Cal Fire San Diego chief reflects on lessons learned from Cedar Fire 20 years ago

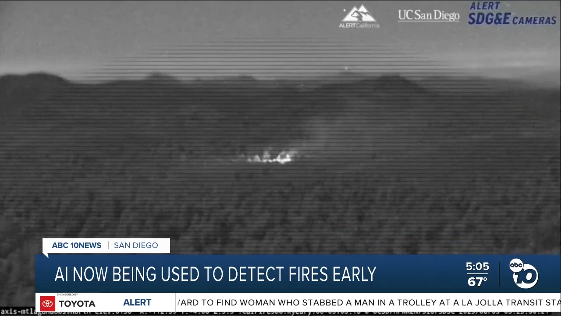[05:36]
The AI can detect early signs of a fire, and it will alert trained dispatchers to verify that it's smoke and not just tractor dust or something else.